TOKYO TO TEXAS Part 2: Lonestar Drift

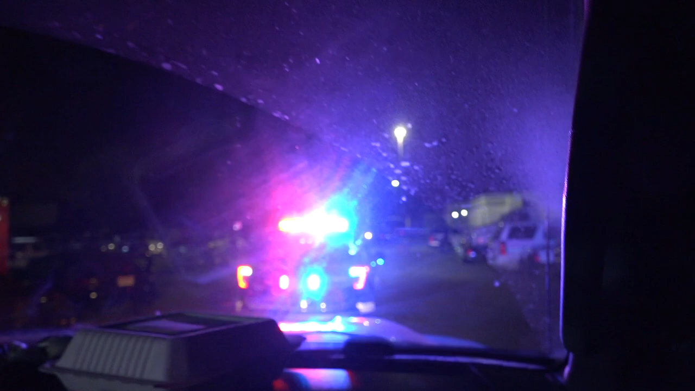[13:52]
And these are like their training cars. Like these, like the pit maneuver trainers, like huge.